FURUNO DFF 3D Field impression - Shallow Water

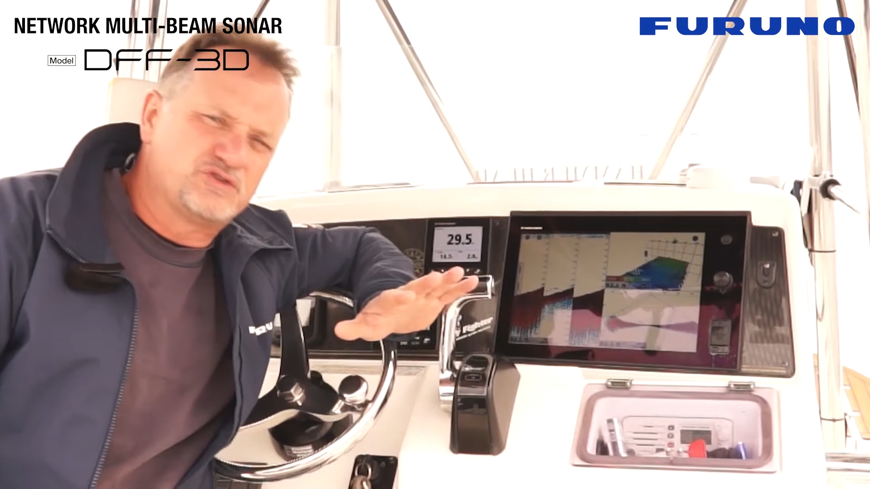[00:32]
the DFF3D is a perfect tool for shallow water to mid-water diving. So just consider that the DFF3D can be used in a wide range of bottom situations and also depth situations. You can be in deep water or shallow water with the DFF3D.
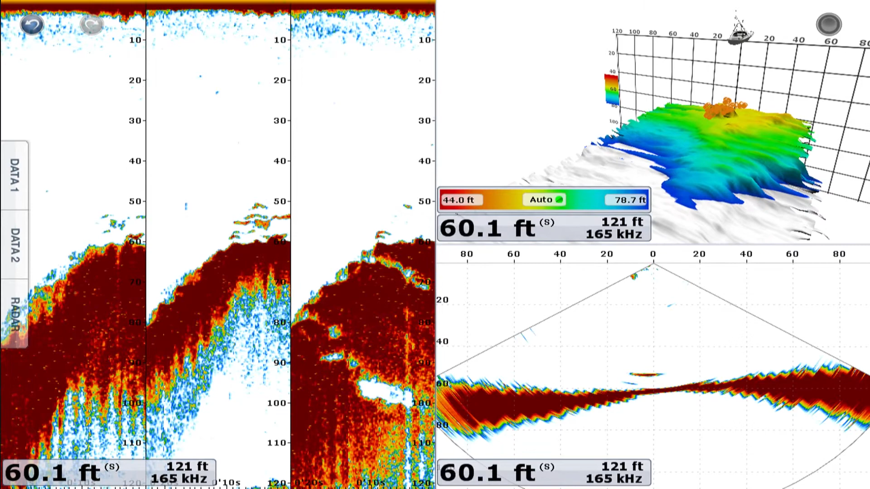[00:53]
On screen: depth 60.1 ft
For example, look here, we're coming up on some structure. You can see how it's tailing off and coming up and going back down again. So the DFF3D will find fish and structure in shallow water just as well as deep water.